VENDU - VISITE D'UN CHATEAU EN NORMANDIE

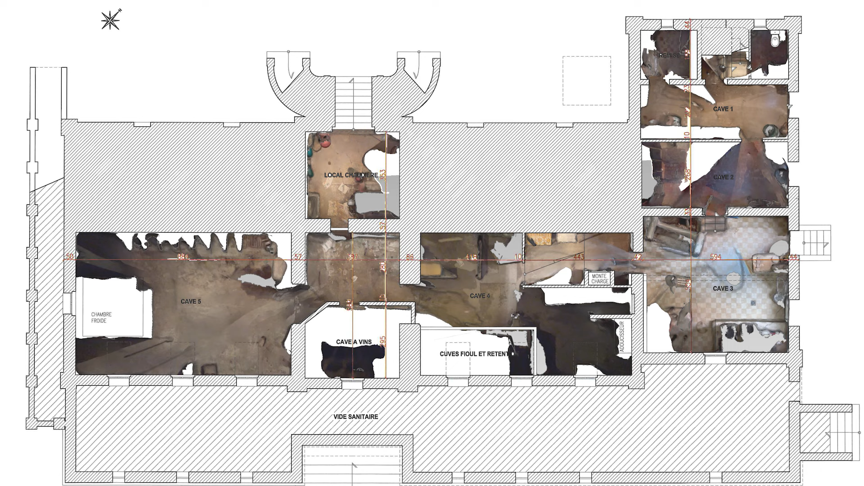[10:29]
Donc là, on est sur des caves voûtées en briques. Et donc ici, on va retrouver les parties techniques.